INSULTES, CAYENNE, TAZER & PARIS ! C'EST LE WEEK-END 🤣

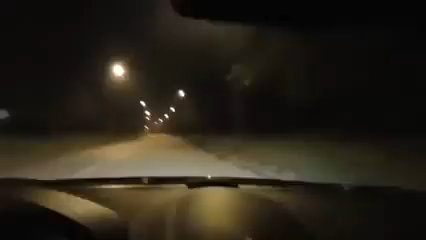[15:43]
C'est marrant. Là, quelque part, c'est là, Bagatelle. Là, s'il y a un chevreuil qui passe, on est bon.